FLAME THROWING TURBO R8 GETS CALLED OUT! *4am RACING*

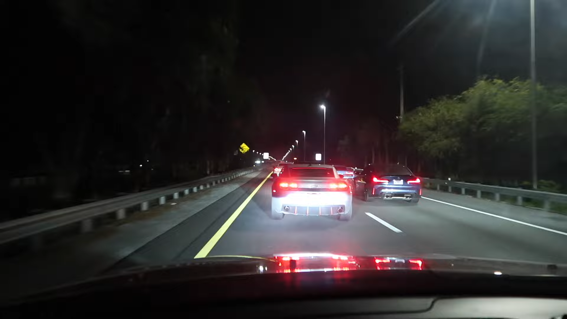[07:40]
All right, let's get into it That R8 Gap the GTR That R8 is fast.
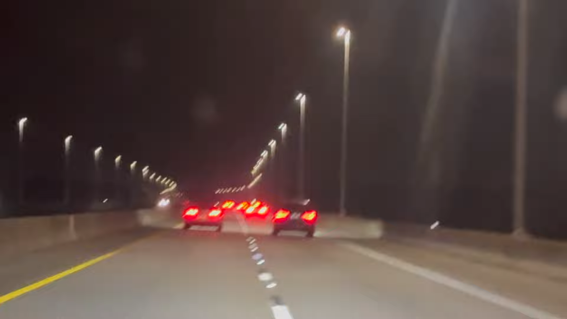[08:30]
Uh, did Carol just get capped by that SUV? No way!
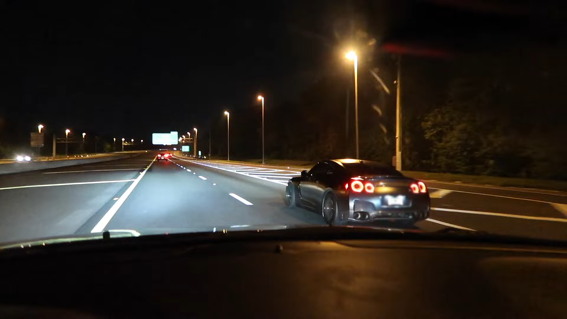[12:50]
Oh, he's about to hit him.
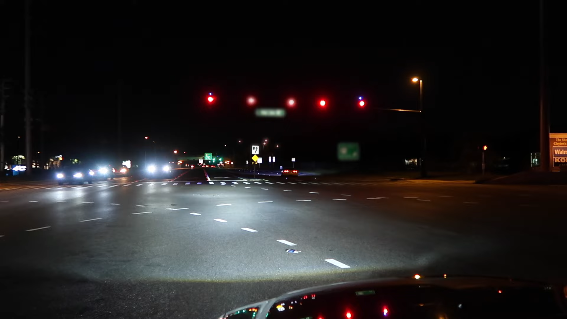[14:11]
That's the GTR that ran the CTS-V.